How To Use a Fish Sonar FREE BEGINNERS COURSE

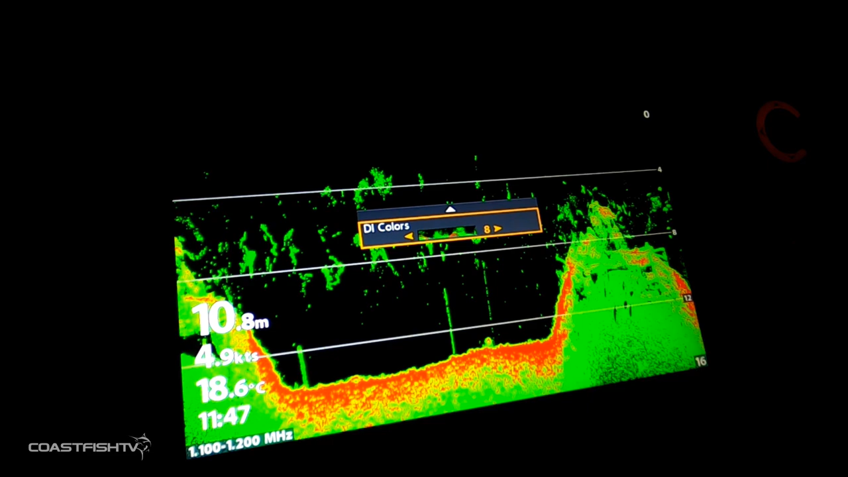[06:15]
On screen: depth 10.8 m, water 18.6°C, speed 4.9 kn
personally i like the blue and the green i find that it defines that
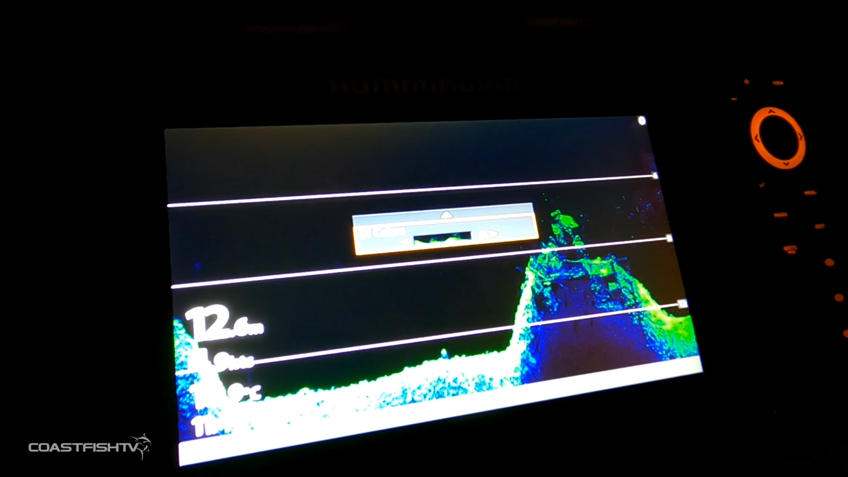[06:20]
bottom color in the fish color so that's a basic run through guys on the buttons on the face of your screen and all their features
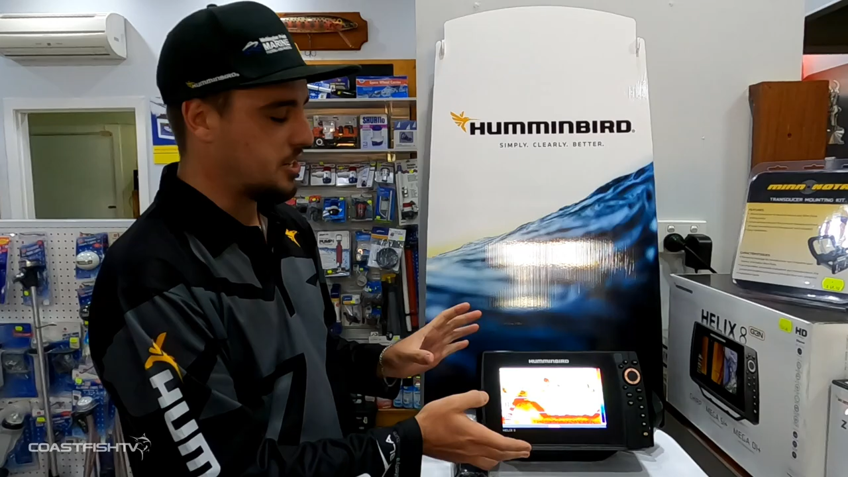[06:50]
now basically what we're going to have a look at is what you're actually seeing in these shots so basically what we've got here is we've got a good lump of bottom with a depth change
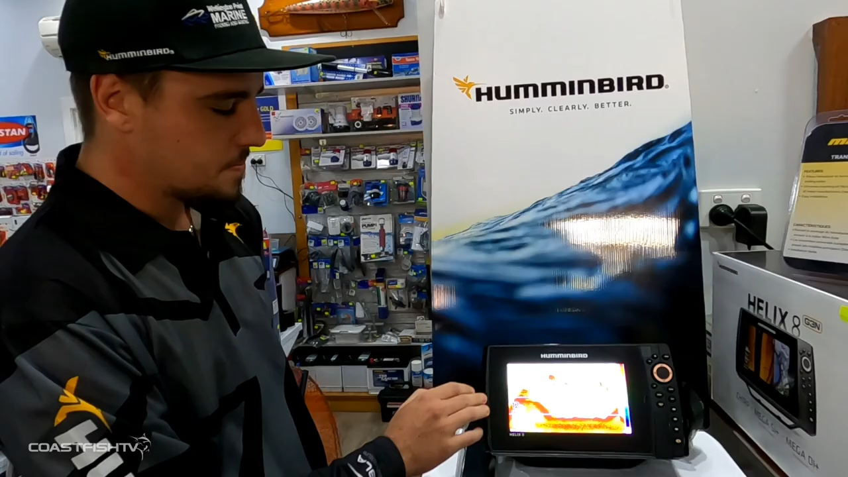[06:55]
there's a good solid bait ball up here and we can see just on behind these bait balls are some really good deep readings
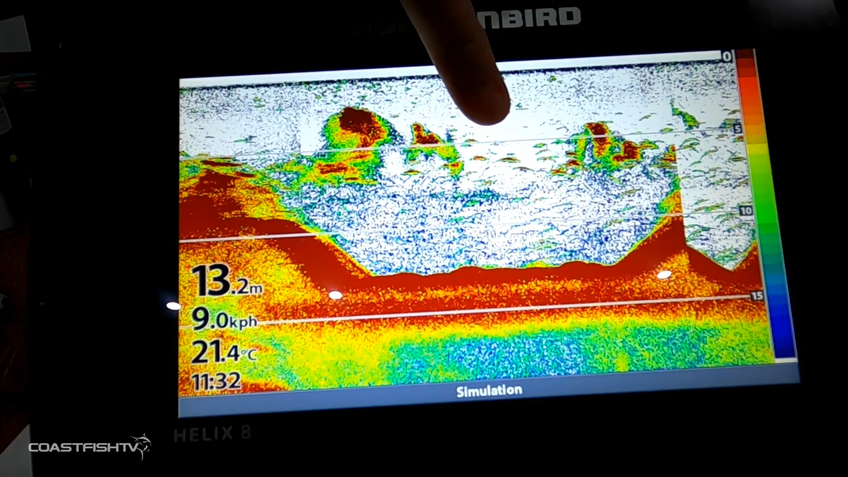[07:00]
On screen: depth 13.2 m, water 21.4°C
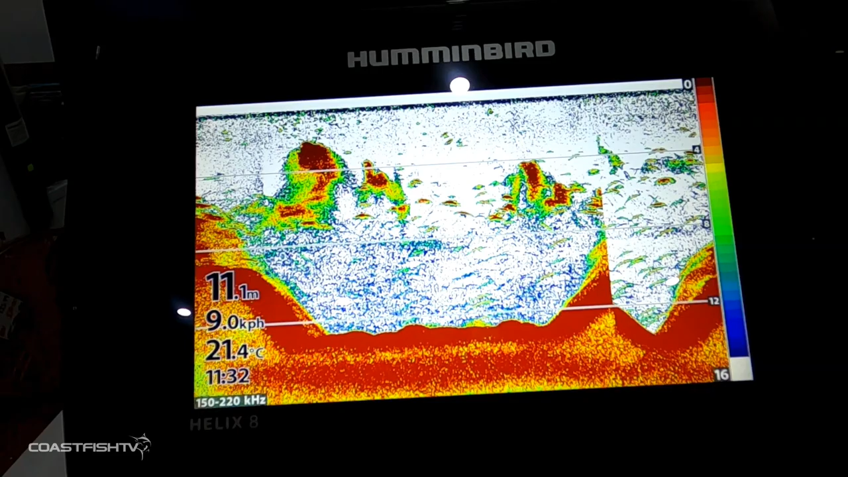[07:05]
On screen: depth 11.1 m, water 21.4°C, speed 9.0 km/h
those are arches as they're commonly called and pretty well in sounder terms they're fish so with your dual spectrum
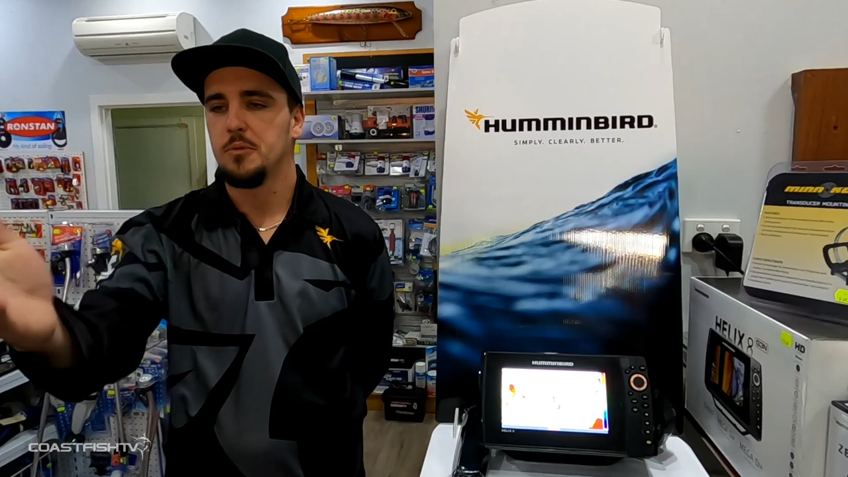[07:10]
sonar they come in a narrow and a wide beam so when you're on the narrow beam it's going to be better for your deeper water 30 to 50 meters and it's going to be used for pinpointing those fish if you're on your wide that's better when you're on the drift chasing snapper or pelagics
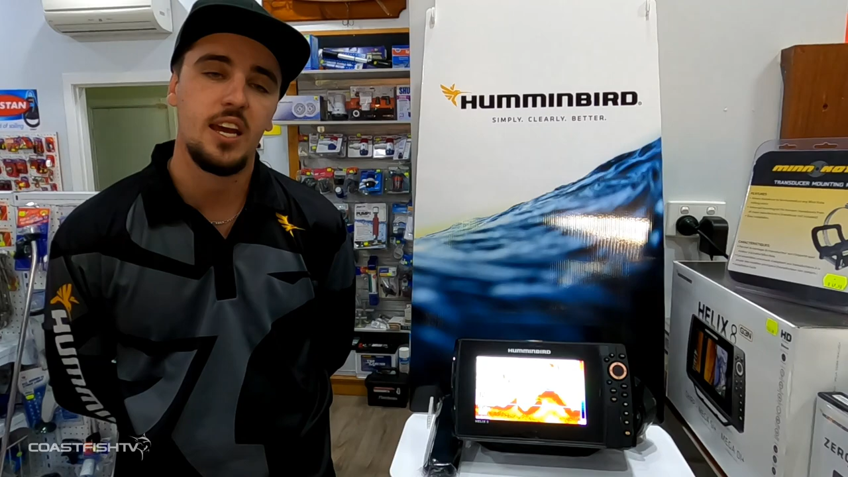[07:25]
and you're looking for that bite uh that may be a little bit wider of the boat all right so
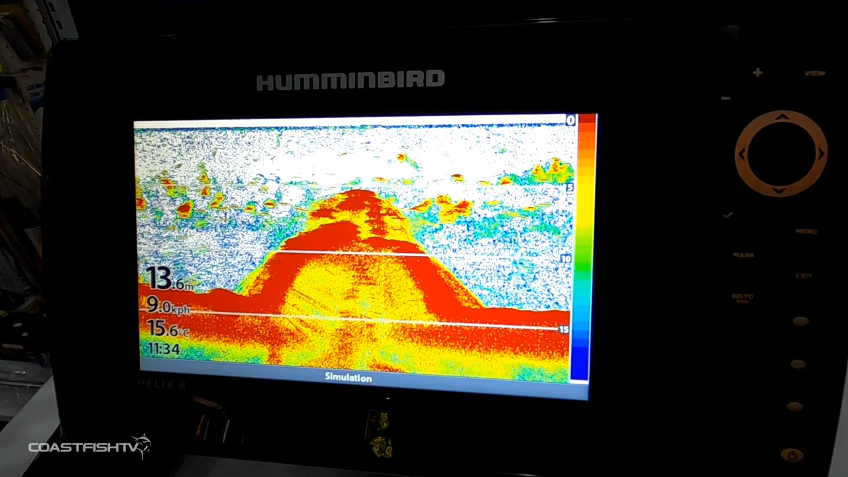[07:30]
On screen: depth 13.6 m, water 15.6°C, speed 9.0 km/h
back in the dual spectrum chirp in the uh the traditional sonar um we're going to start off we've got we're
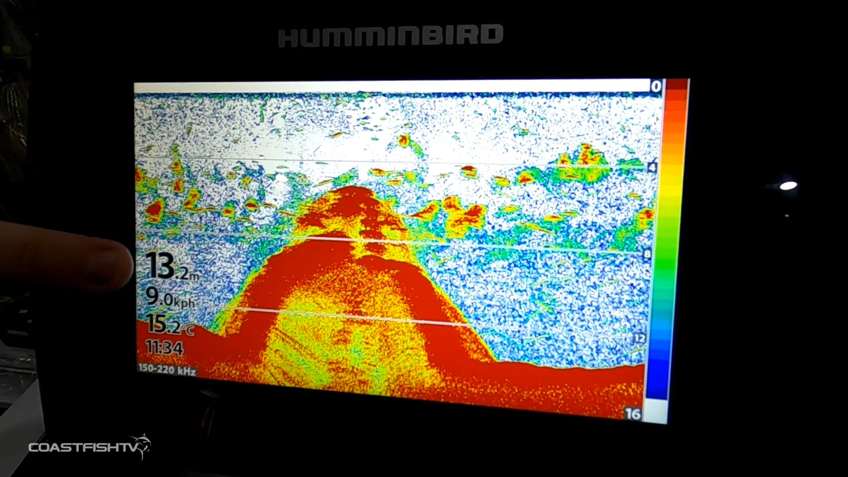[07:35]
On screen: depth 13.2 m, water 15.2°C
looking at a bottom depth here of 13.2 meters and the boat's going about nine kilometers per hour
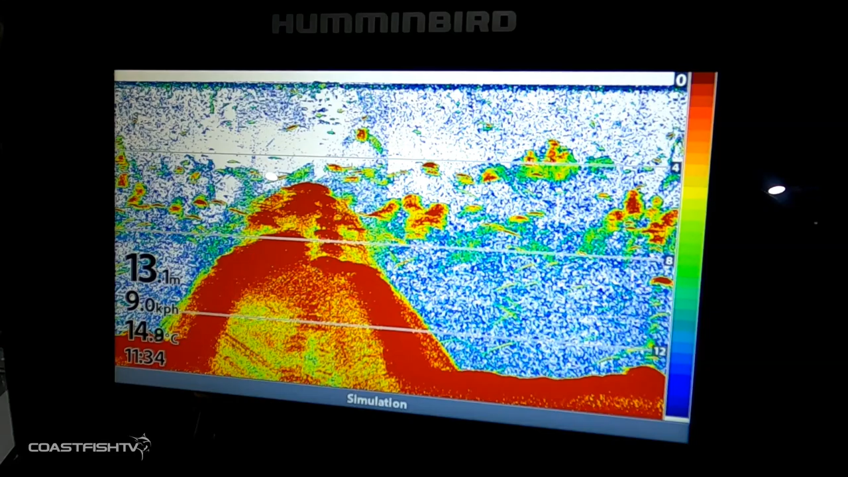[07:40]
On screen: depth 13.1 m, water 14.8°C, speed 9.0 km/h
you can see here we've got a very dark deep red line that's showing that the bottom's very dense
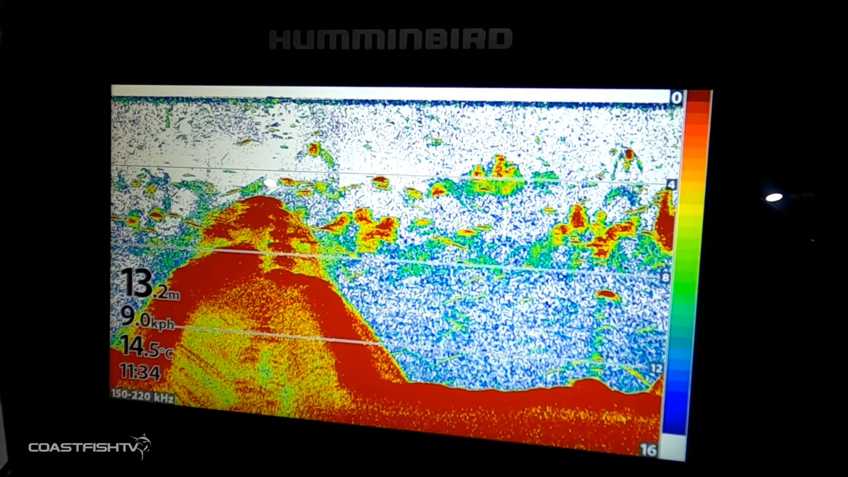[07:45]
On screen: depth 13.2 m, water 14.5°C, speed 9.0 km/h
you can also see up here on top of this uh depth change there's a little bit of yellow and red so what
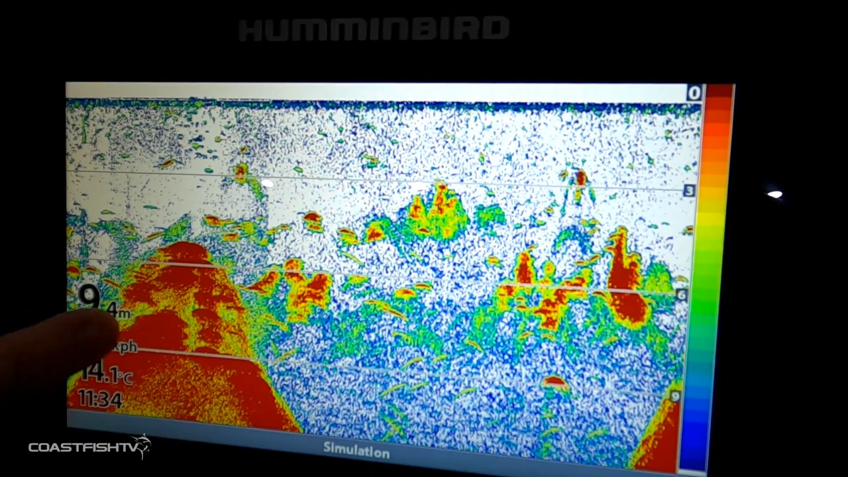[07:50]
On screen: depth 9.4 m, water 14.1°C
that's indicating is it could be some vegetation or a tree now basically down here we've got some
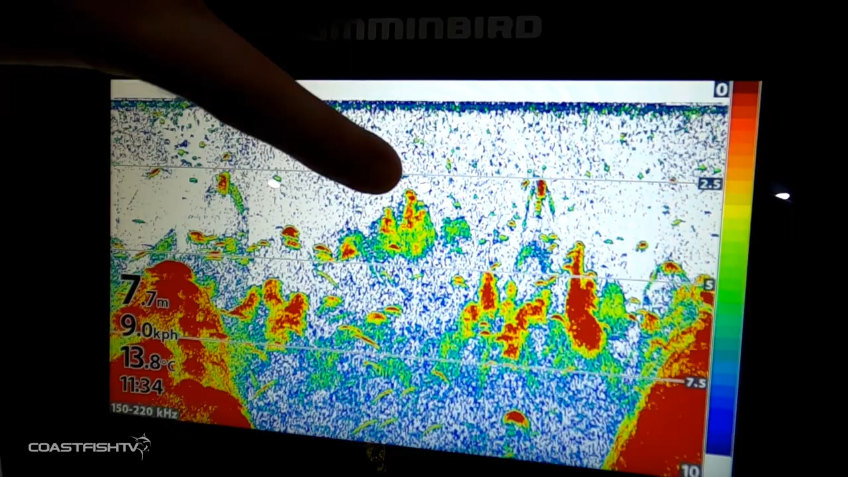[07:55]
On screen: depth 7.7 m, water 13.8°C, speed 9.0 km/h
lighter green so that's a very light density so it could be some bait fish or some
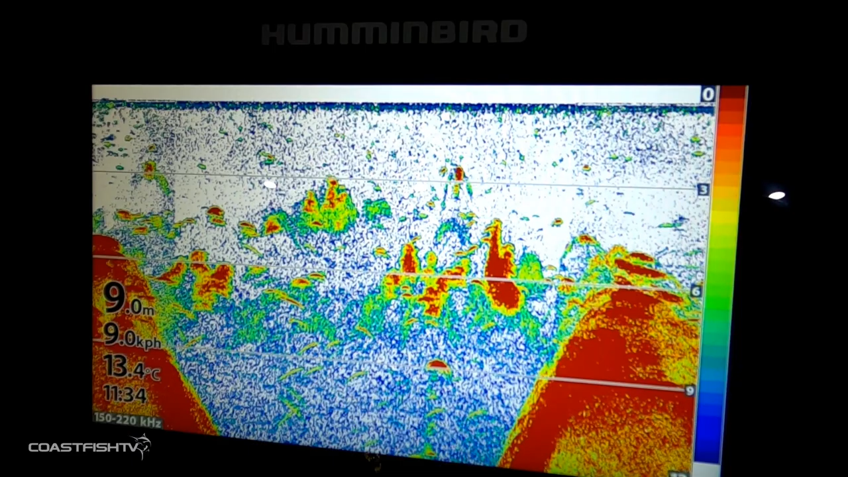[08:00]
On screen: depth 9.0 m, water 13.4°C, speed 9.0 km/h
prawns hanging up there and down the bottom here we've got some very solid red markings which are showing as solid fish so they're quite a large object and the red is showing that that
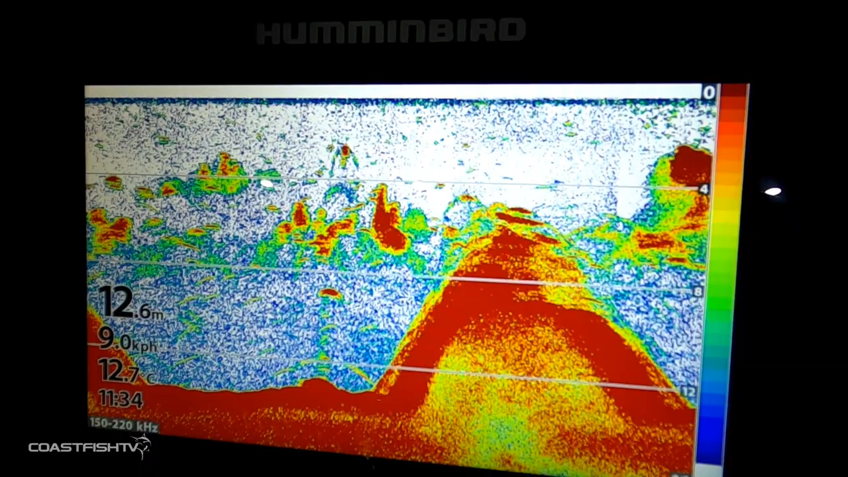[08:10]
On screen: depth 12.6 m, water 12.7°C
is very dense okay so for the next part we're going to have a look at the mega down imaging now mega imaging to hummingbird is sort of what has built this company over the last 12 months and has really
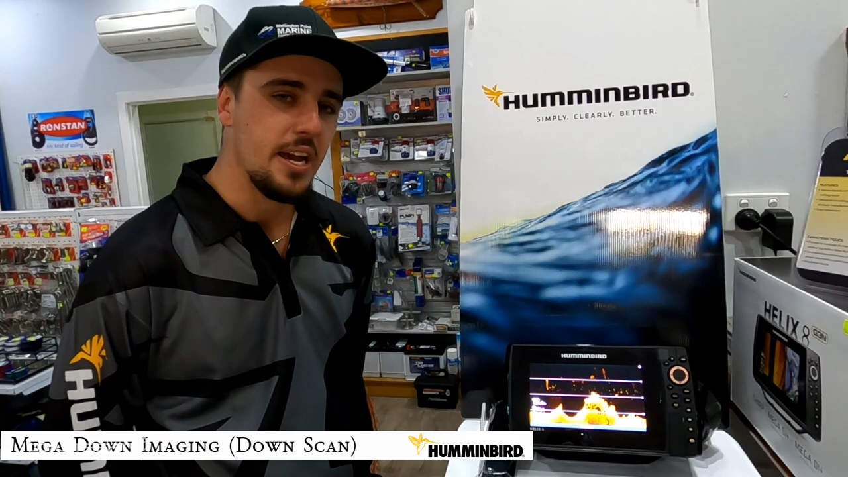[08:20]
made them stand out from the competitors what mayor imaging is is it's 1.2 megahertz so usually you'd have a down scan like this sitting at 855